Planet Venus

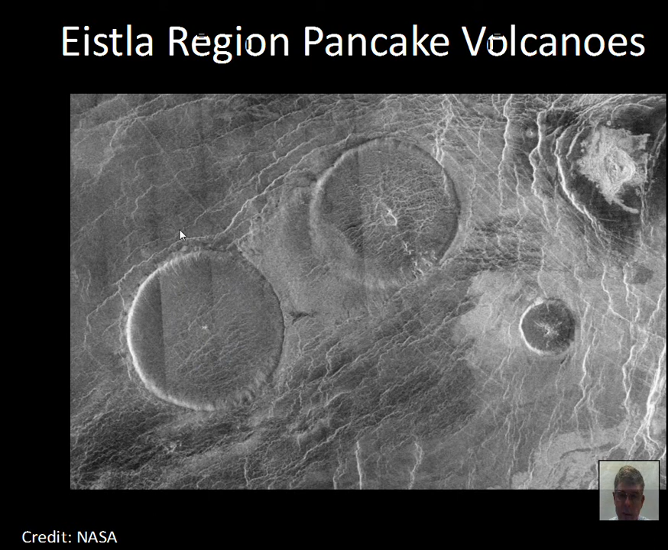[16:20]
And these are raised areas above the average terrain level as the lava moves out. Some places the lava can be seen to flow. And again, the spacecraft give altitude data. So, downhill is over to the right here. There's a volcano back to the left on this image. And the lava has kind of eaten its way through a ridge here. This is not currently flowing lava, but old, in the past, lava flowed here, cut through this rock barrier, and flowed on out over to the right.